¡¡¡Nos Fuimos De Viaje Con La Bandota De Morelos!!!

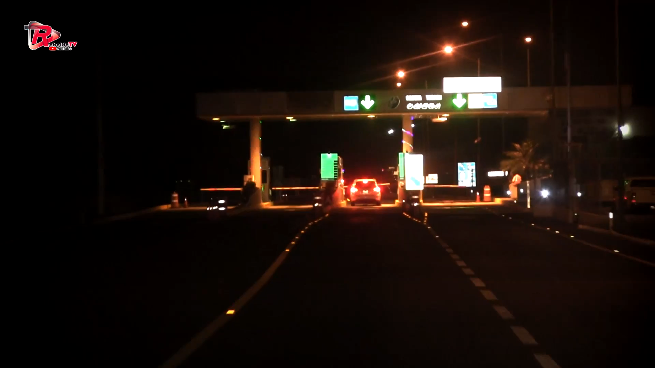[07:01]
Me dices dónde está esa luz blanca. Allá es, güey. Se me hace.
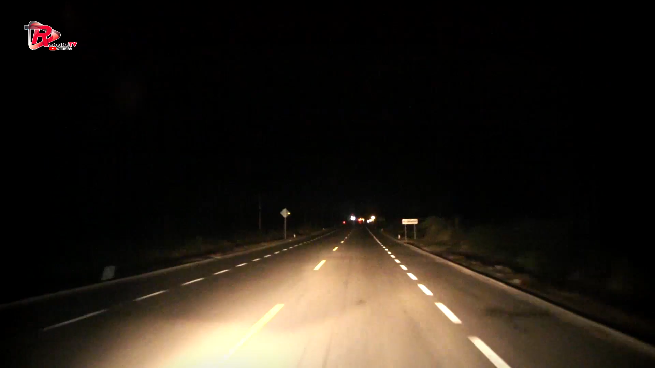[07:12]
Ahí es en el hotel, ¿eh? Te vas a meter a la izquierda, yo creo. Ahí está la entrada, ahí está la entrada.